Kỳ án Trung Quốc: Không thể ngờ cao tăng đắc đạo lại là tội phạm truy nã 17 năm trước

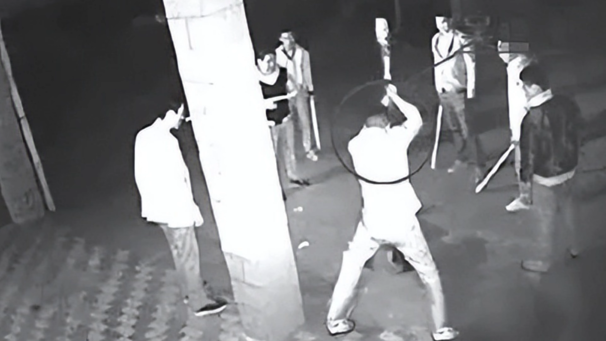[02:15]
6 người phía sau lập tức lao vào và thực hiện một cuộc tàn sát vô cùng dã man và đậm máu đối với gia đình từ mẫn.